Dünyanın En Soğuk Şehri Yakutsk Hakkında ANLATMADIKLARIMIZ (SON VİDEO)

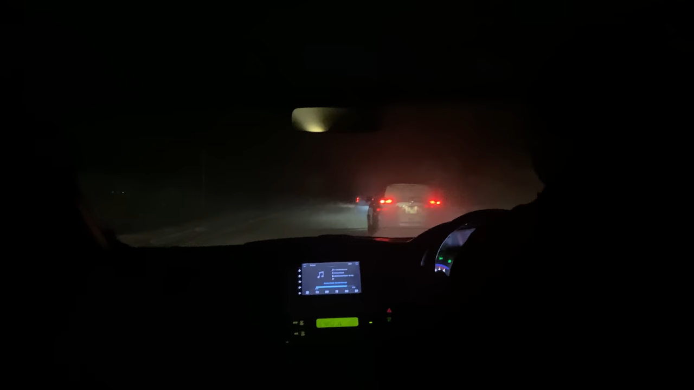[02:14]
Dünyanın en soğuk köylerinden birine ulaşmak için gün doğumuna kadar saatlerce kuzeye doğru yolculuk yaptık.